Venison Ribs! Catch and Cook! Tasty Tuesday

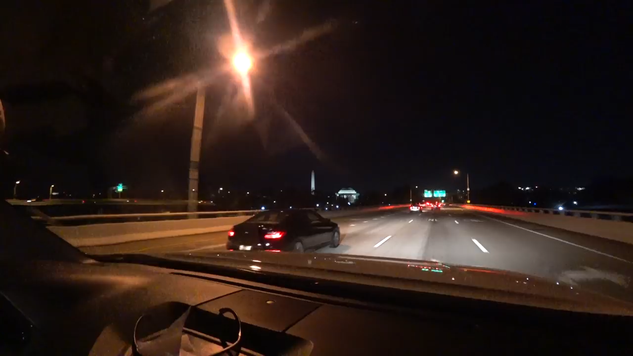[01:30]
Well, we're trying to drive through Washington here without getting into an accident and without getting lost,